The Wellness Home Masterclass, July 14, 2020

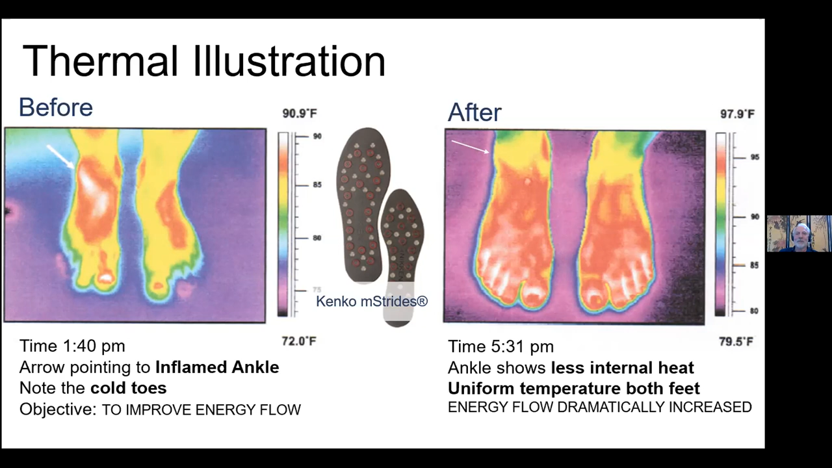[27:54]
the toes and i'll let you uh draw your own conclusions as to how that happened uh we don't treat or diagnose or make claims but you can come up with your own solutions of why that happened or if you have questions about that you're more than free to get a hold of me personally and we can talk about it so here's another using one of our uh kinkotherm products this is